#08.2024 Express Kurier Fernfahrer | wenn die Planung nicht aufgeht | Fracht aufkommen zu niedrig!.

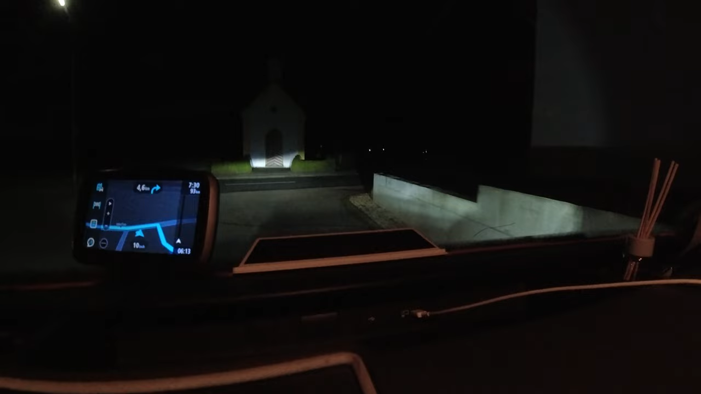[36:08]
Oh, da kommt schon wieder ein großer Kollege.
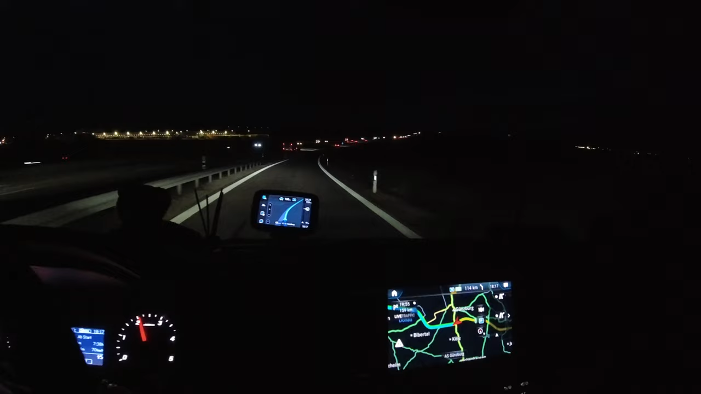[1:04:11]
So, jetzt sind wir Anschlussstelle Günzburg und fahren jetzt gerade auf die Autobahn drauf. Boah, wir mussten gerade die ganze Zeit hinterher in Tanker herfahren. Das hat richtig viel Zeit gefressen auf der B16. So, jetzt haben wir noch 158 Kilometer. Und wir haben es 18.18 Uhr und 20.21 Uhr Ankunftszeit. Ja gut, vorhin war es 20.29 Uhr, aber trotzdem, wir sind die ganze Zeit 60, 65 hinterher gefahren.
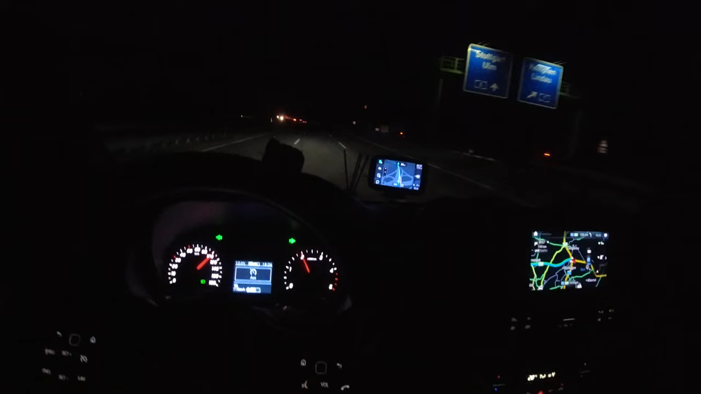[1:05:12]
Bremsen wir mal ein bisschen ab, aber so wie es aussieht, nur auf dem Standstreifen. Ja. Nee, ja. Ja, und keine Warnweste an.
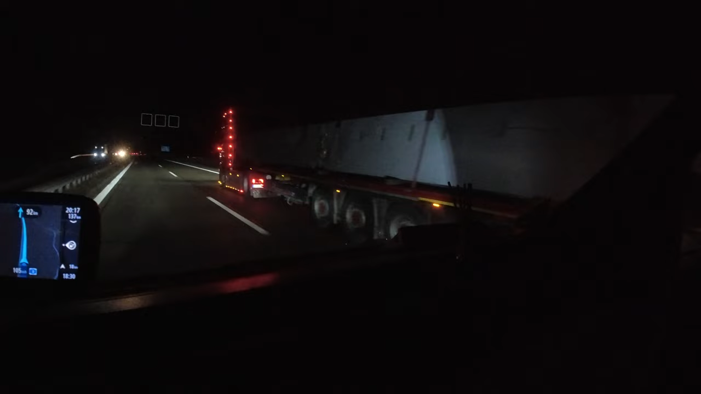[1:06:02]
Oh, der hat seinen LKW aber gut
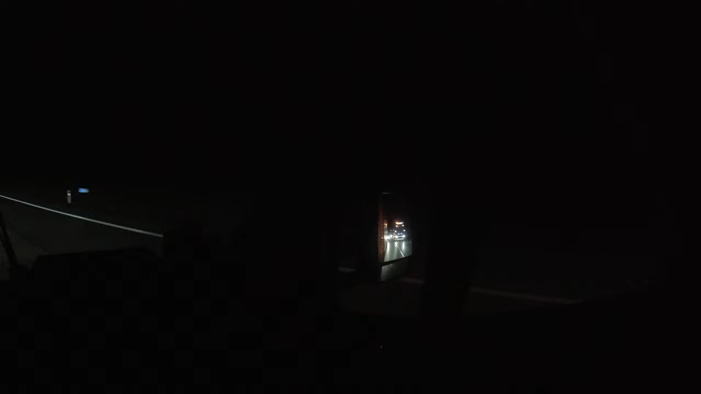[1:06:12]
gemacht. Was haben wir vorhin gesagt? Mensch, ey, hoffentlich nicht Geislinger Steige und ich hoffe, dass Pforzheim frei ist. Und wir sind Geislinger Steige, aber auf der Gegenüberliege.
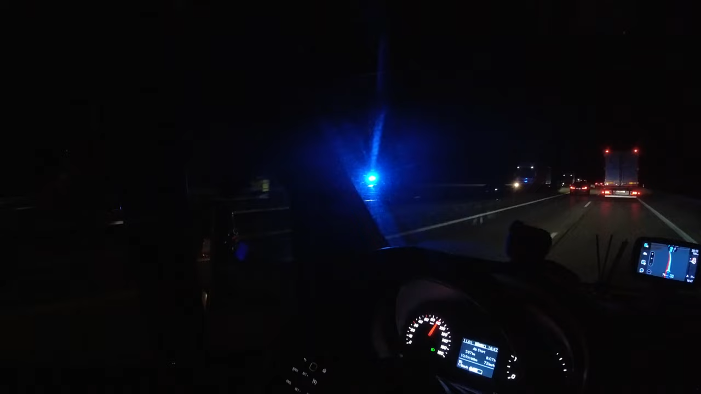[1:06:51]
Ja, da hat es geknistert. Ja, Glück gehabt. Wir sind gut in der Zeit, aber hier auf Stau. Werden wir mal den Kollegen, die ganz weit hinten sind, sagen, warum? Jetzt ist es noch zu zeitig. Da können sie es ja noch sehen. Ja, da ist alles rot auf TomTom gegenüber.
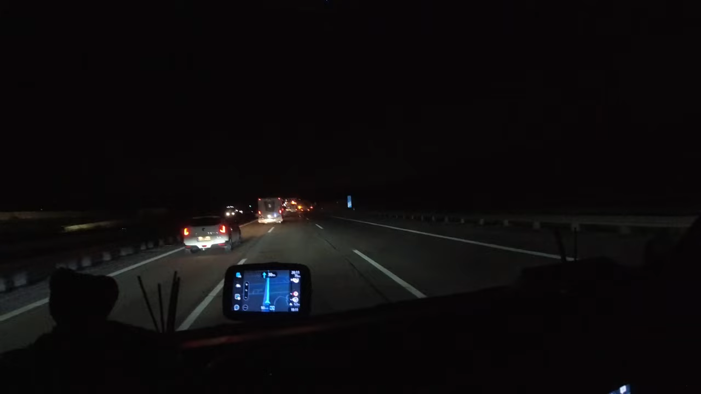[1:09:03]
Oh, der hat aber eine breite Kiste drauf. Und anscheinend noch Gefahrgut, der hat eine orangene Tafel drauf. Oder soll das Exposition... Wie heißt das nochmal? Exposition, konventional, wie auch immer. Da steht doch immer sowas Englisches drauf. Irgendein Wort mit C steht da immer drauf.
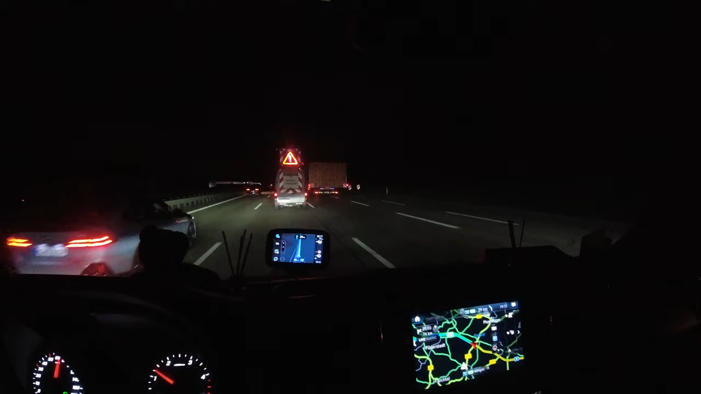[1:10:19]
Ich meine, das BF3 hat eine deutsche Zulassung. Also muss er ja Deutsch können. Also, ja. Aber das Vehikel da unten, ich weiß nicht, Kroatien? Naja, wir müssen jetzt erstmal sehen, dass wir hier rüberkommen, hier ist alles geblockt. Jetzt haben wir es endlich mal geschafft.
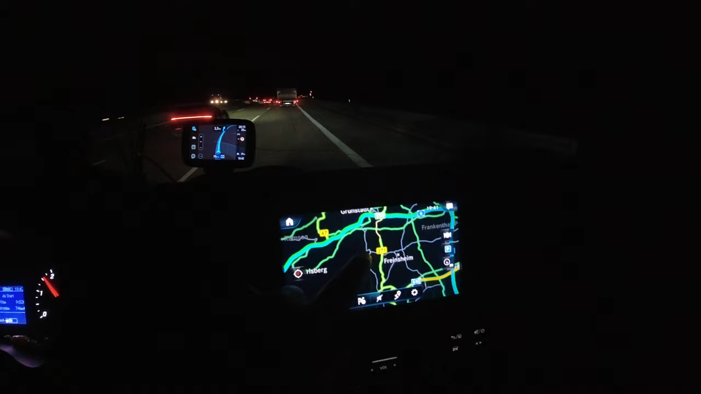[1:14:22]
wartet, ja, die 61 dann hoch und dann geht es die 6 rüber an Grünstadt vorbei, Enkenbach-Alsenborn vorbei, staut sich immer noch nicht, Gott sei Dank, an Kaiserslautern vorbei. Und wir müssen an Rammstein-Miesenbach müssen wir laden.
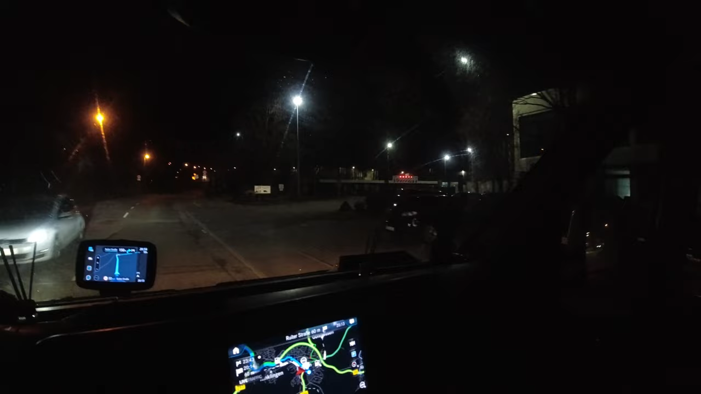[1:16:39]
Jetzt aber schnell, ist keiner da, wow, wundert mich auch nicht, ist ja offiziell zu. Sie haben Ihr Zwischenziel erreicht.